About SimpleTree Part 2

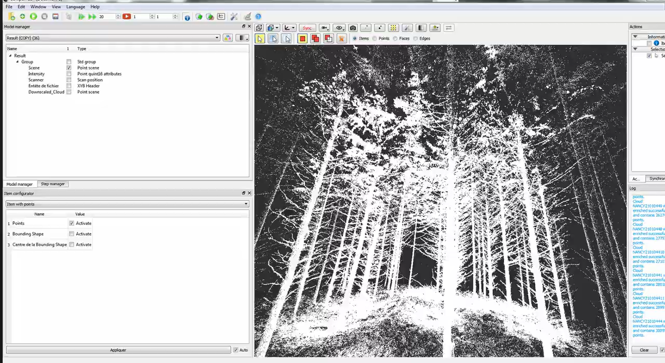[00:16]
this is a terrestrial lighter scenery and we can see the top of the trees is hugely occluded while we have a really good point
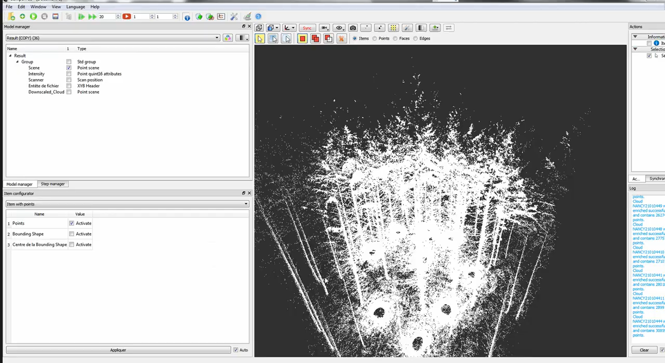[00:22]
cloud quality from the cover of scanning positions which we can see here
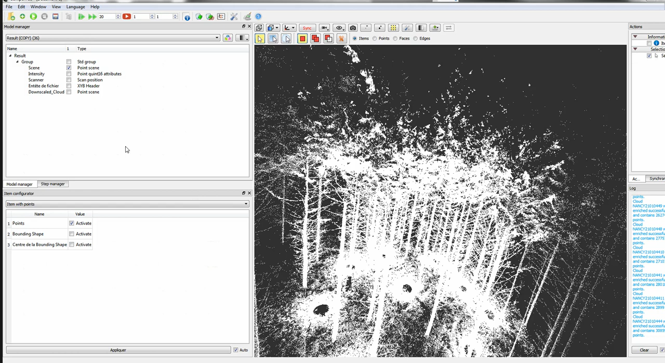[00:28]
we can fully automatically extract from the scene segmented trees we can further
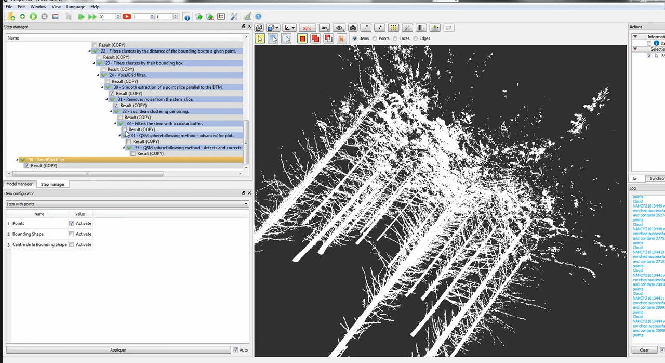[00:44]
make out of those trees even
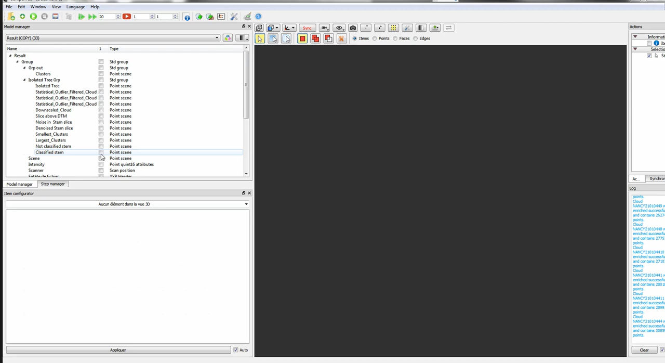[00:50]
better point clouds for the later modeling to not account so much to needle noise so we will blend in now the results and
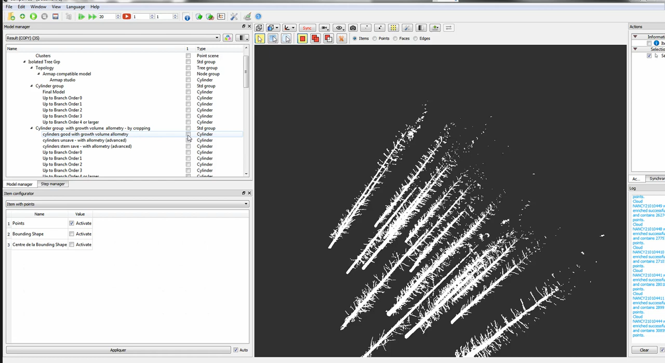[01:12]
those we can get here and I first blend in what my program considers good measurements and we can see here the measurements
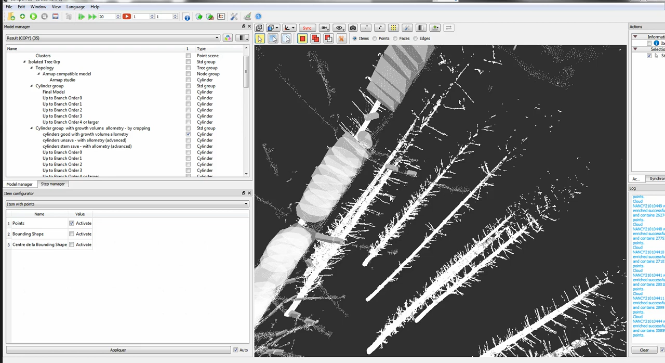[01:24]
follow the point cloud structure quite well and stop where there is a high occluded part
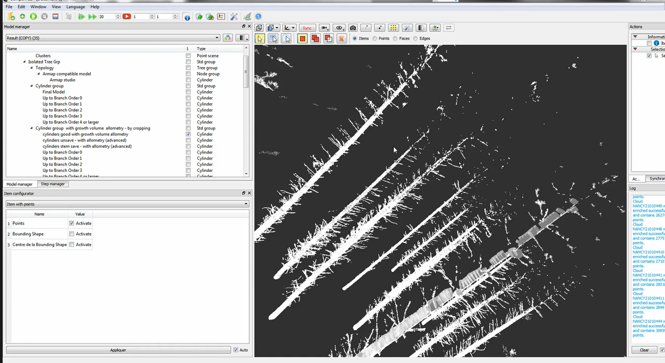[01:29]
we also the true measurements on the branches seems to be reasonable we can blend in the other cylinders
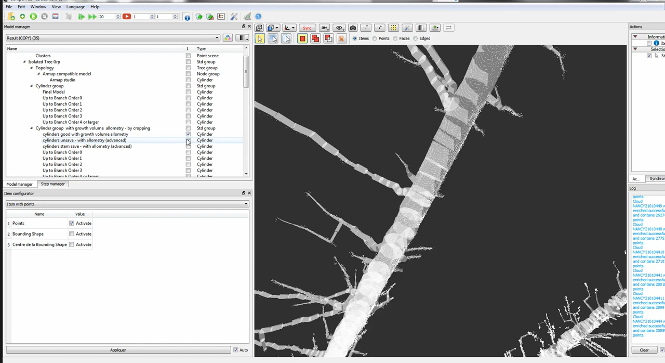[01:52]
those seem to be a little bit overestimated in that case